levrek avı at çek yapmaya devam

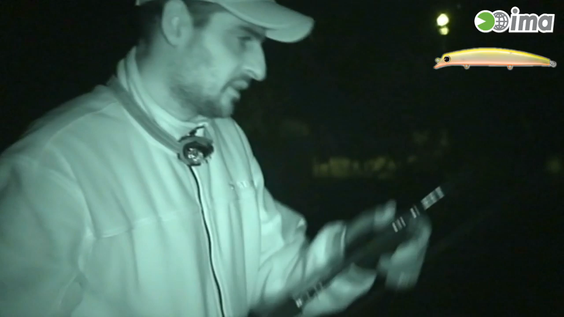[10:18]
Ne bu? Işık yakmamaya çalışıyorum. Küçücük bir levrek. Gördüğünüz gibi ufacık. Kendisini hemen ait olduğu sulara fazla bekletmeden atacağım. Dur bakalım.
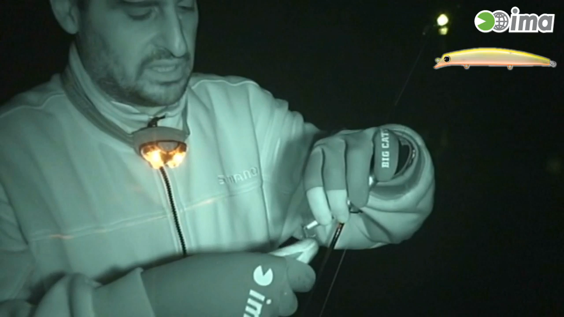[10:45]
Sakin ol. Kendini yaralama, beni de yaralama.
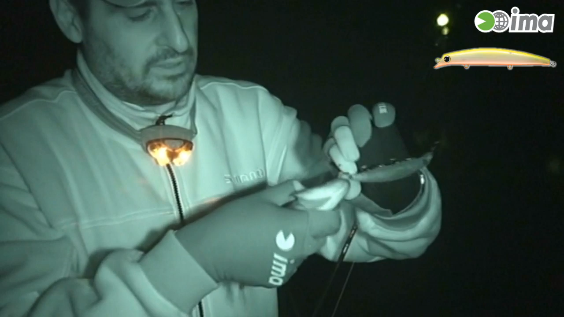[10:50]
Aman yarabbim. Ya bu genç balıklar. Genç balıklar gerçekten haylaz balıklar.
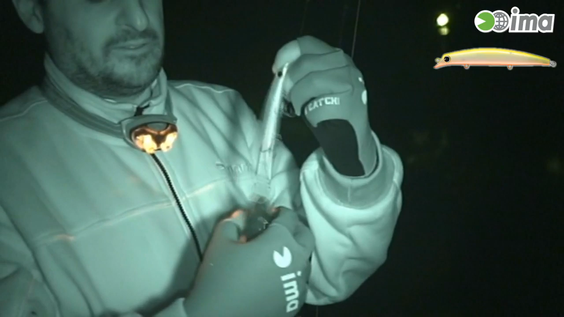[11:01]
Çok haylaz balıklar.
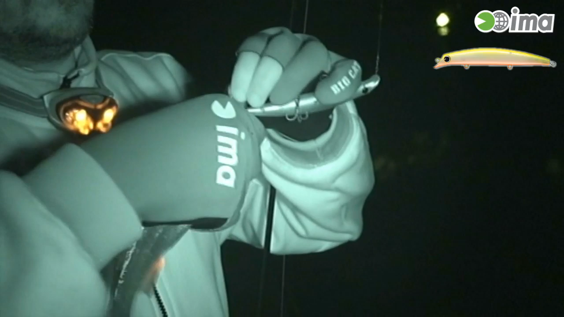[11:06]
Gel oğlum hadi. Öyle bir yerden almış ki inanılır gibi değil ya.
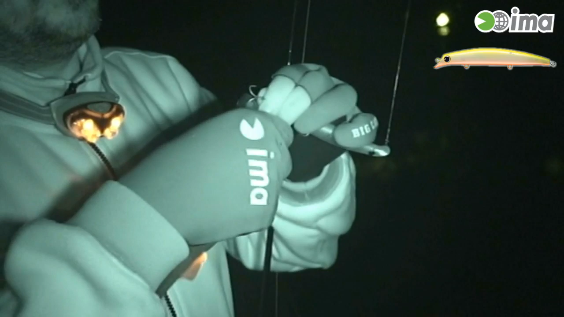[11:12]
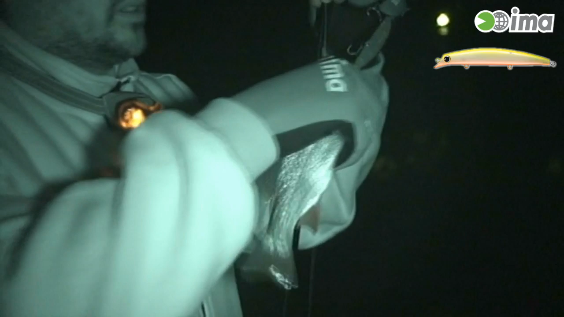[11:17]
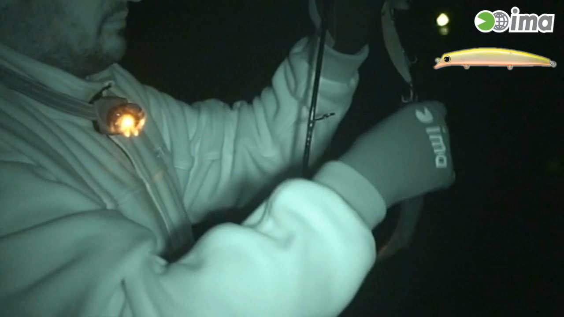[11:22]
Evet, balığı kurtaracağım diye iğneleri her tarafıma oturttum.
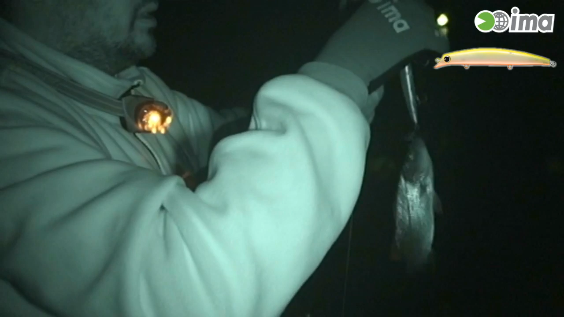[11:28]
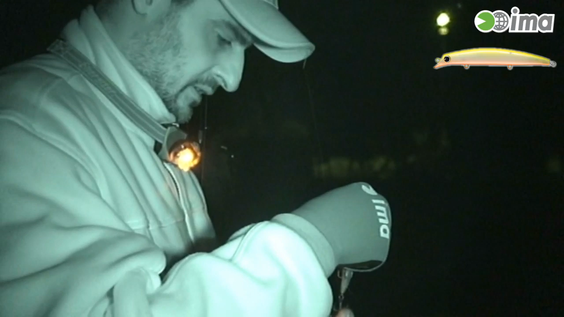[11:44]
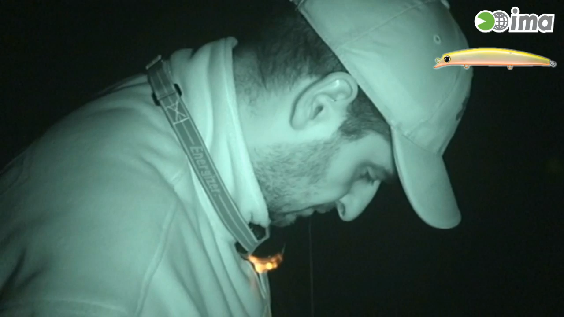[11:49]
Evet. Hemen geldiği yere. Hadi bakalım güle güle.
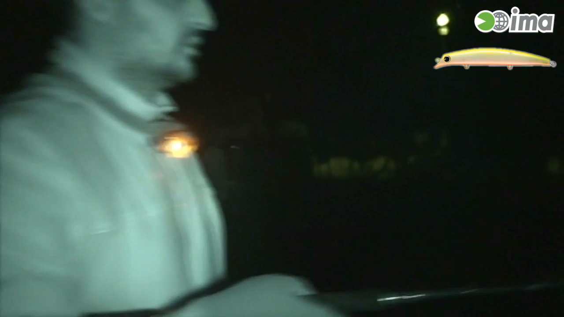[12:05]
Evet, ufak da olsa bir levreyi kandırabildim. Evet. Yavaş. Şey geliyor. Yani onu anlatıyorum ha. Evet. Duyuyor, teması olmadan. Bir saniye.
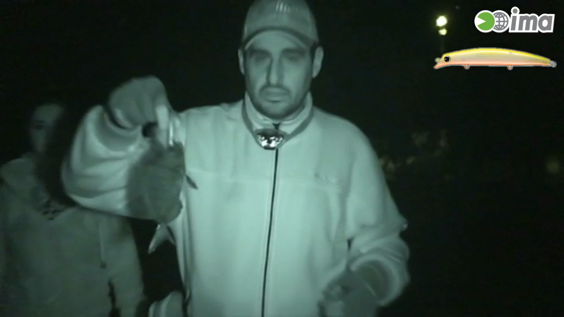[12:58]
İma Komomo SF125'te bir tane sargos gördüğünüz gibi.
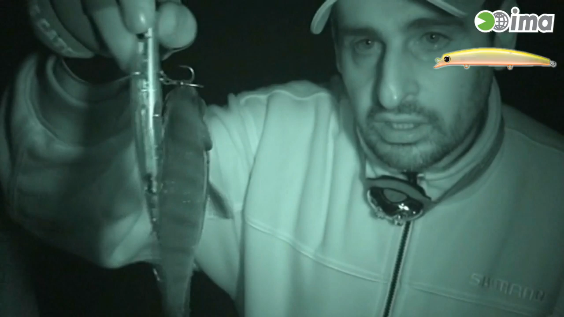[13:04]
Evet, değişik. Bugün kefal, sargos, levrek. Gidiyoruz bakalım bir şeylerden. Şimdi bunu da hemen kurtarmaya çalışacağız.
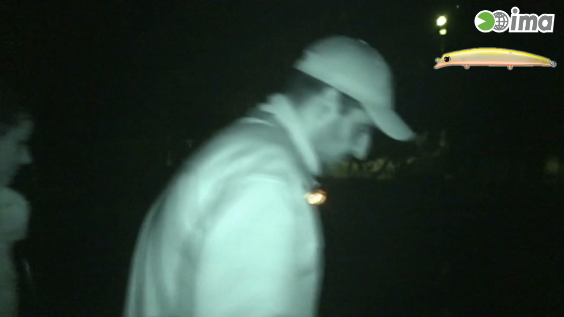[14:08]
Evet, sargozla hemen ait olduğu dünyasına hızlıca geri gönderdik.
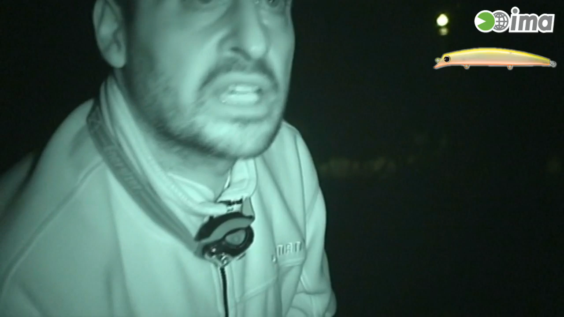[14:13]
Hız çekiyor dalı, gördün mü? Evet.
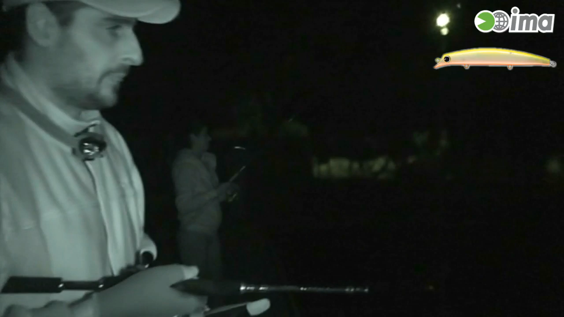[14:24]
Evet, şu ana kadar 3 balık aldık.
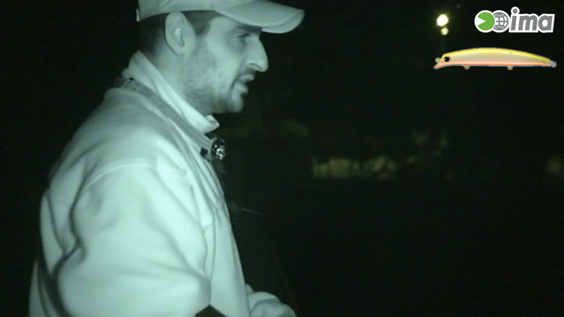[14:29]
At çekle. Bir kefal. Ufak bir levrek.
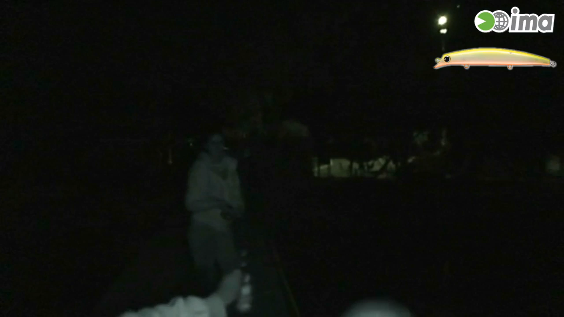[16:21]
Şöyle göstereyim, kendi kendine kurtuldu. Hadi bakalım.
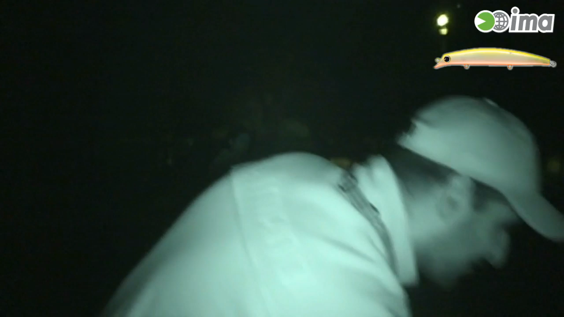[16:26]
Allah. Gayet güzel. Dima Sasuke RP